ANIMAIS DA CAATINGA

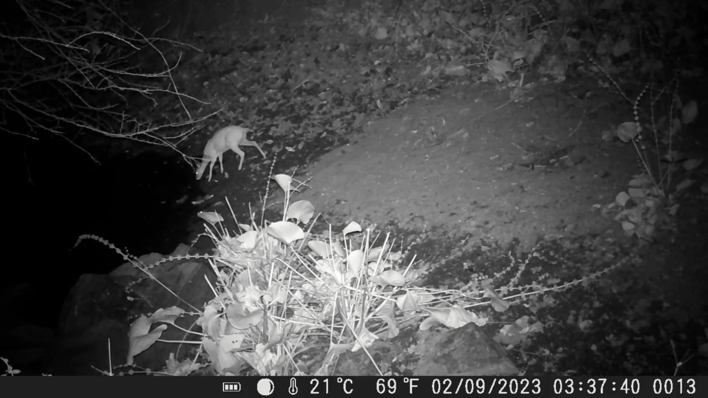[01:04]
aparentemente uma veada fêmea na madrugada das matas da Caatinga, 2 e 3 e 37 da manhã do dia 2 desse mês, no mês de setembro de 2023 esse local é um local bastante visitado por animais silvestres infelizmente está um pouco afastado, não sei o que está causando acho que muitos bois bebendo lá, gado, vaca, bezerra aí, acaba espantando e vocês vão ver na sequência aí,